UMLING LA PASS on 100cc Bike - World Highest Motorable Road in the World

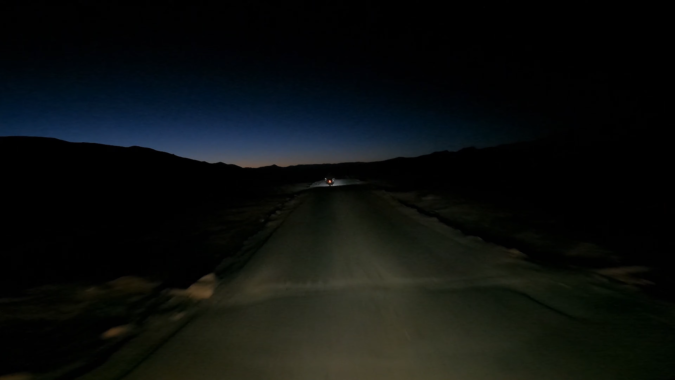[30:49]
हानले से निकल चुके हैं और सामने का व्यू देखिए भाई, सनसेट होता हुआ, मतलब सन तो दिख नहीं रहा है, वहाँ से जो रोशनी आ रही है ना एक नंबर लग रही है भाई। और टाइम अभी हो चुका है 8:30, 8:30 तक यहाँ पे हल्की हल्की सनलाइट रहती है। 70 किलोमीटर और कवर करना है, यहाँ से लोमा पोस्ट है 50 किलोमीटर, उसके बाद फिर 18 यानी कि 68।
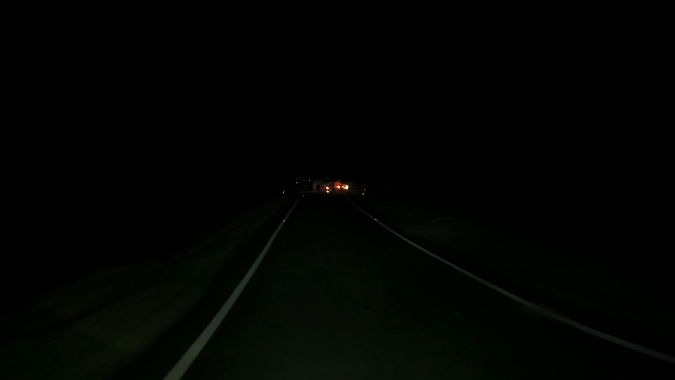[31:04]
तो भाई ये लोमा से पहले एक चेक पोस्ट है, यहाँ पे फौजी कल रात भी परेड कर रहे थे इस टाइम और आज भी कर रहे हैं।